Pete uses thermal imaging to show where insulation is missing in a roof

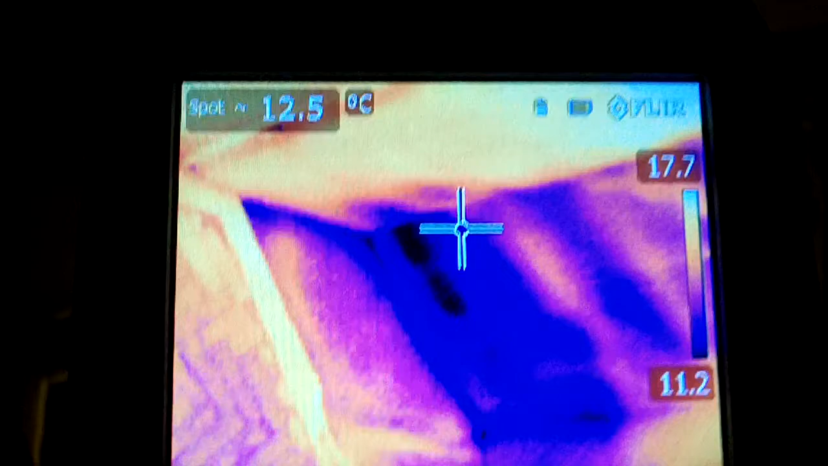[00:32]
On screen: spot 12.5°C
So what I thought I'd do is just look at the roof, and you can see very clearly here in the imaging camera, if I sort of move this around, where the,
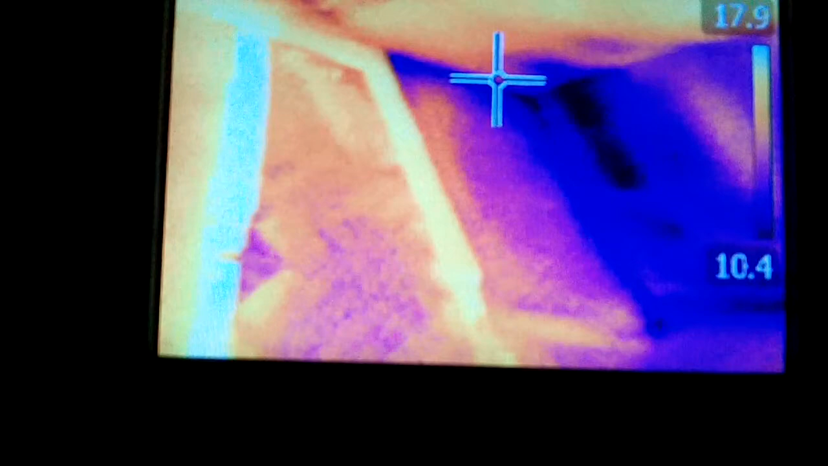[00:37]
that's the original roof, you can see the timber coming down in the middle, and to the side of it,
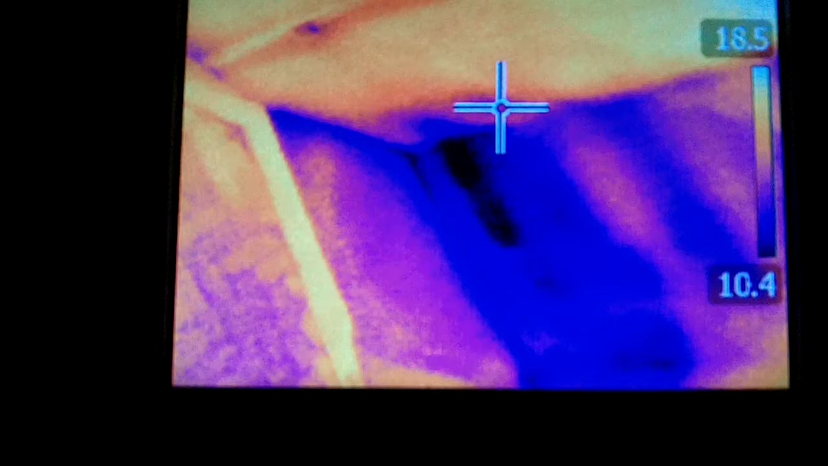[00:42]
a very, very dark colour which shows no insulation at all.
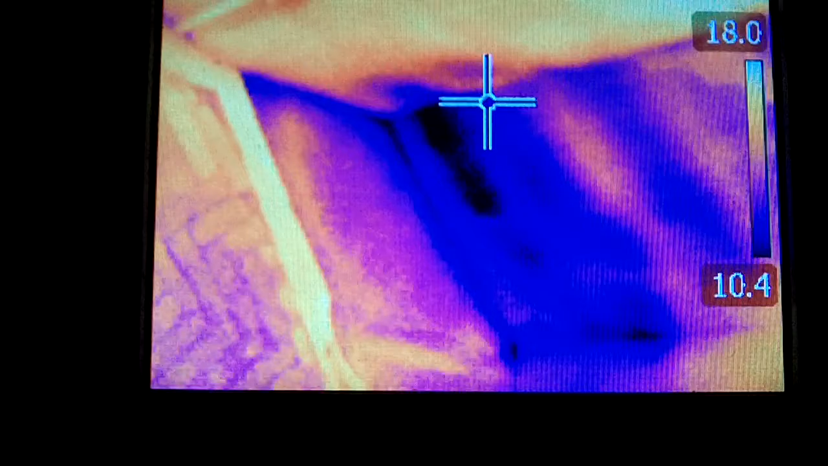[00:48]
And if we just pan this around, you can see the issues with the roof.
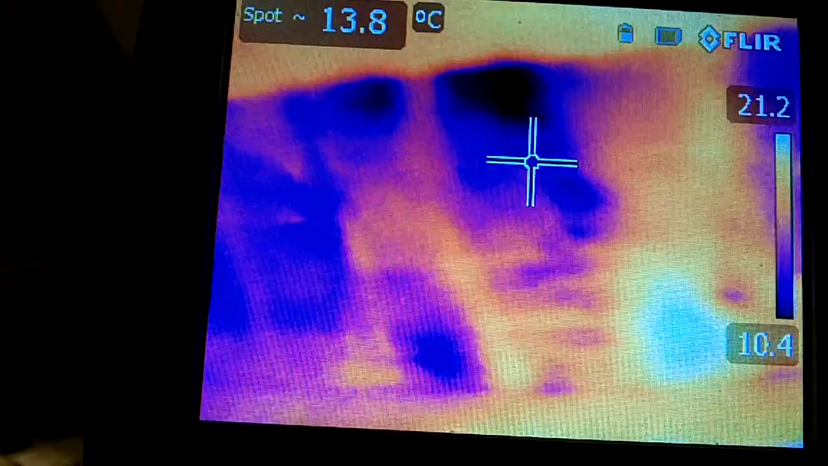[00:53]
On screen: spot 13.8°C
That's a complete lack of insulation. Some areas are a little bit more insulated than others, but generally speaking, nothing at all. So, that's a very old roof.
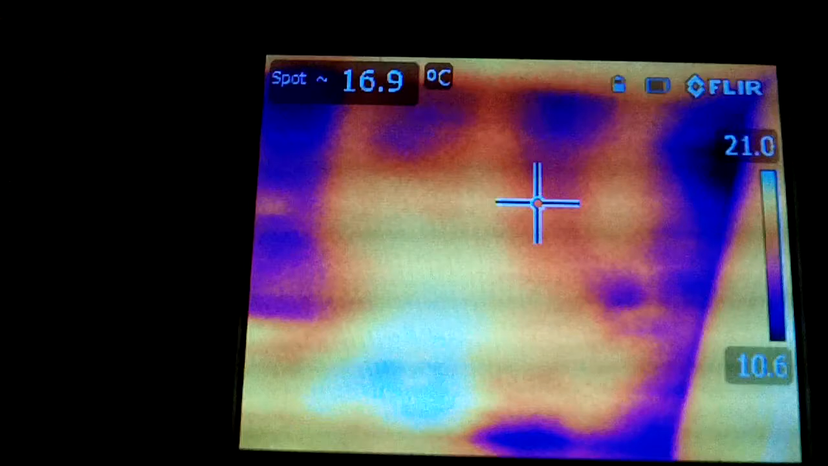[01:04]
On screen: spot 16.9°C
You come down, you can just see the window there.
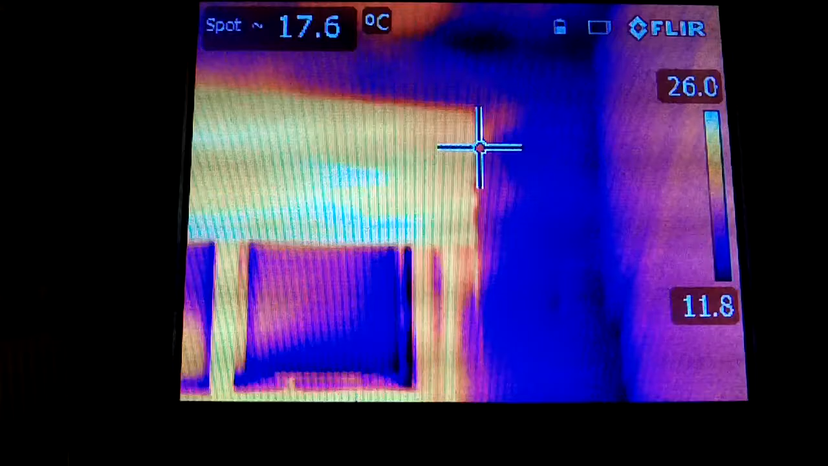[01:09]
On screen: spot 17.6°C
And there's the window, off to one side.
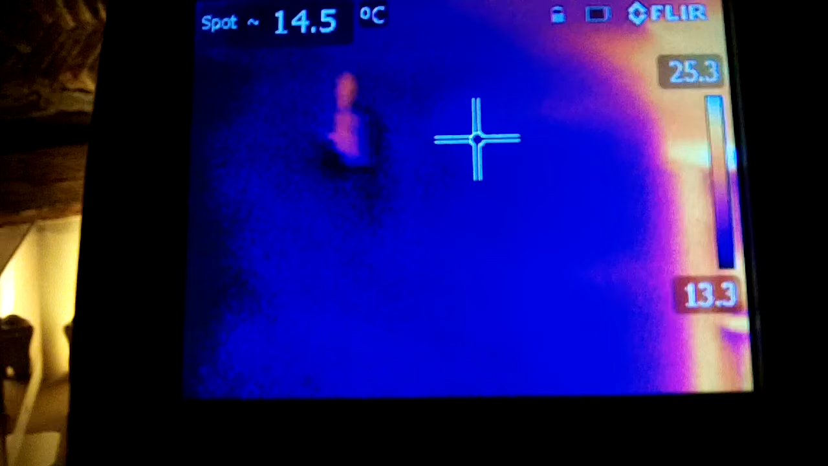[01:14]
On screen: spot 14.5°C
Again, in that corner,
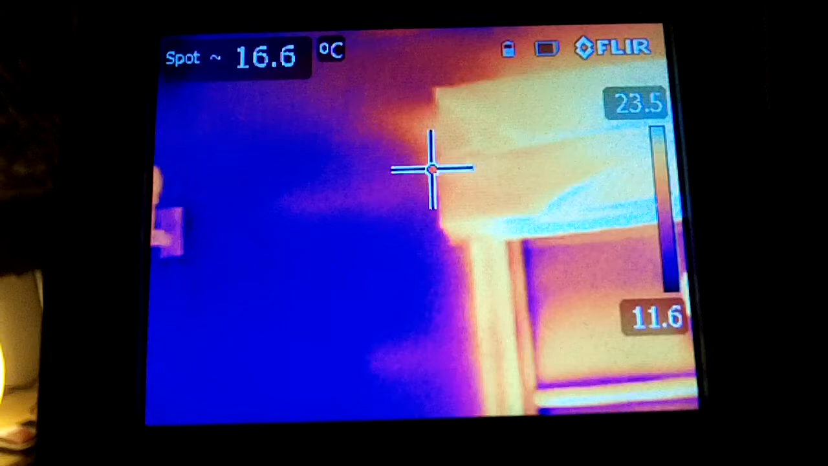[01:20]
On screen: spot 16.6°C
to one side of the window, is a cold exposed corner of the building.
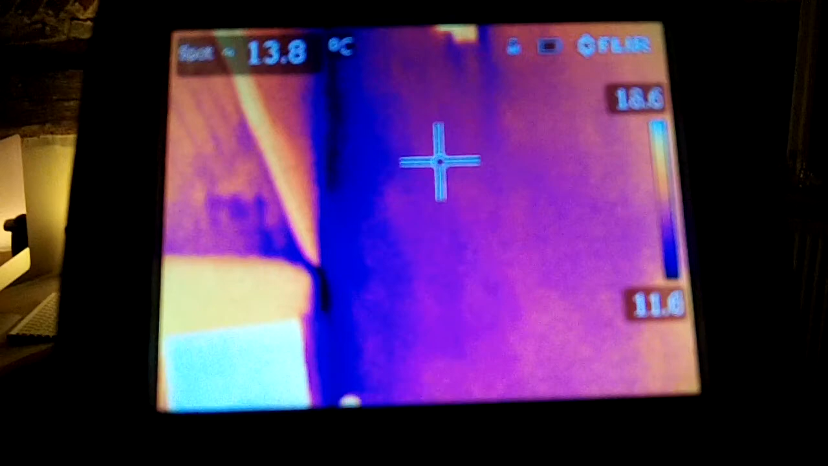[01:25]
On screen: spot 13.8°C
And you can see the corner is picking up cold where the wind's hitting it. And again, that roof there. And then if we go into the bedroom, we're in the main bedroom. Again, look, the roof, not particularly well insulated. And this is a modern plasterboard roof.
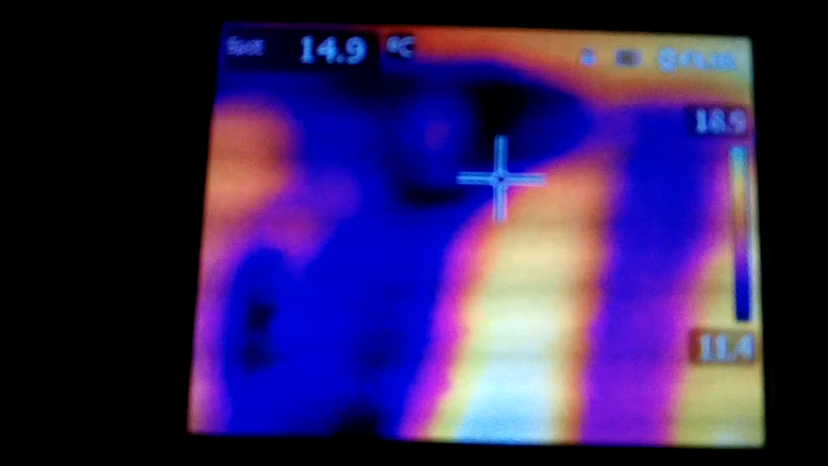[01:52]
On screen: spot 14.9°C
And they've done bits of it. But they haven't done other bits. So you can see there's a big panel of stuff there left.
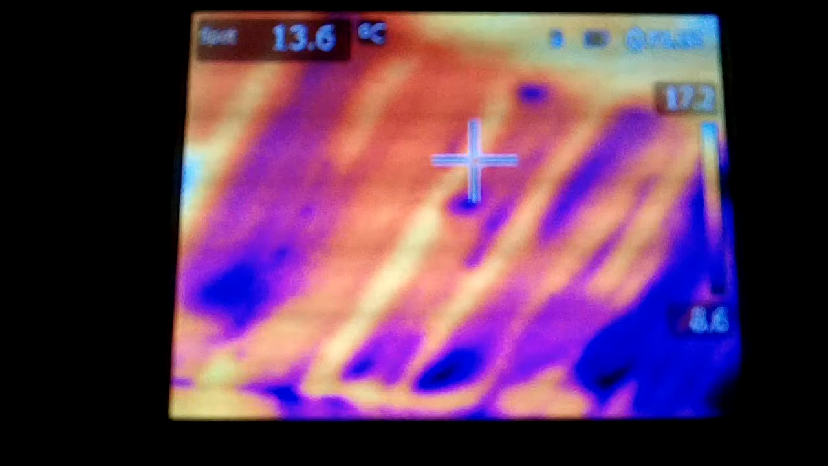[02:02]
On screen: spot 13.6°C
Another load of panels there that haven't been filled in. No insulation in the far corner at all. Really, really cold.
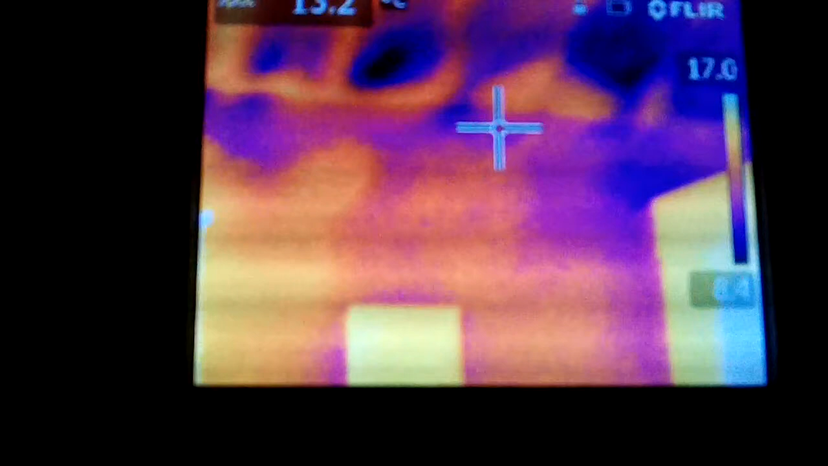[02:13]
Down on the wall, you can see the window.
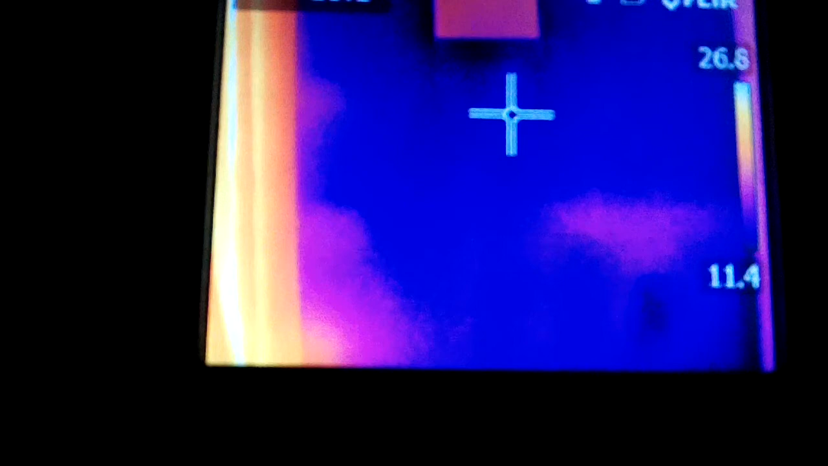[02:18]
Just to our left, there's the window.
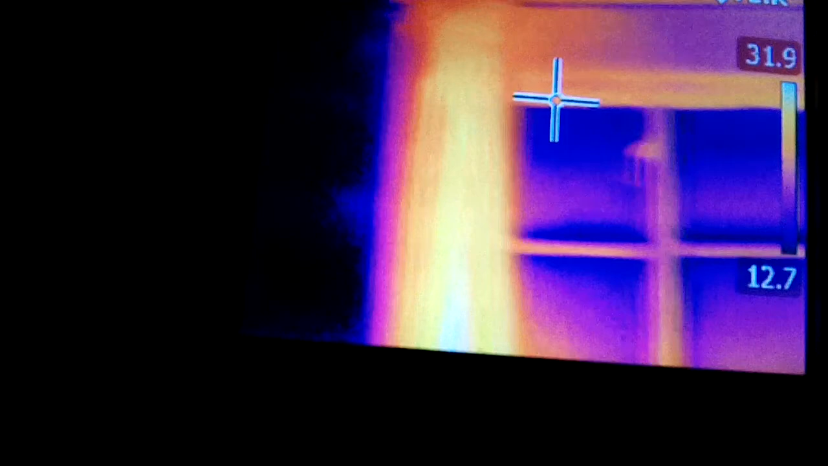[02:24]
And then more external wall. Not too bad the external wall, but that lack of insulation up there is not good.
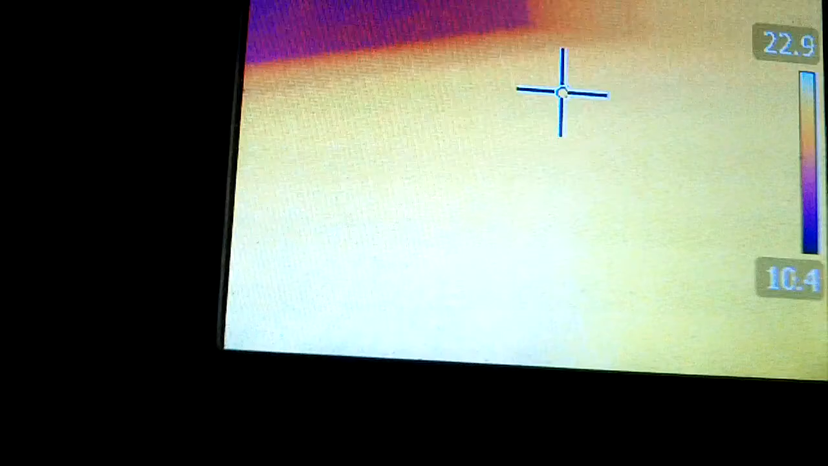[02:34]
If I go to the other side, there's not good. Again,
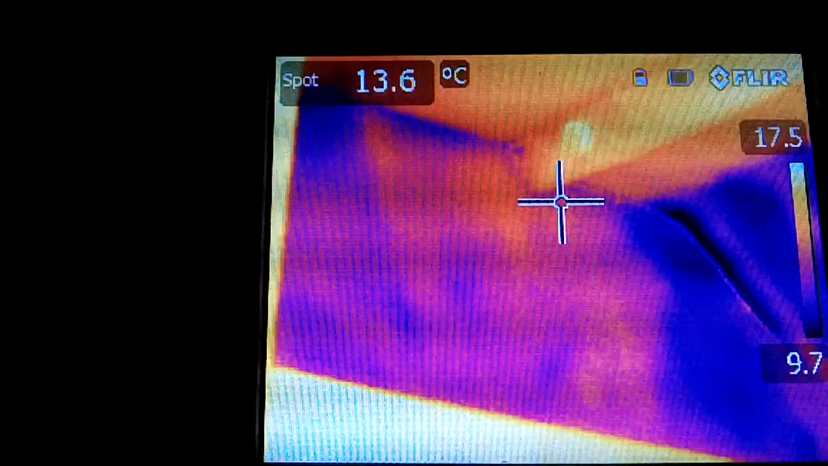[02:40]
On screen: spot 13.6°C
you can see the roof slope completely uninsulated.
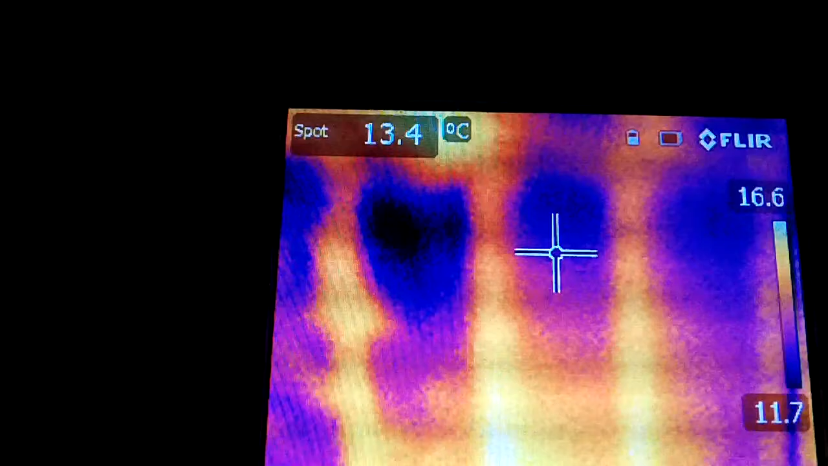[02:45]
On screen: spot 13.4°C
So that's why we're losing heat in this house.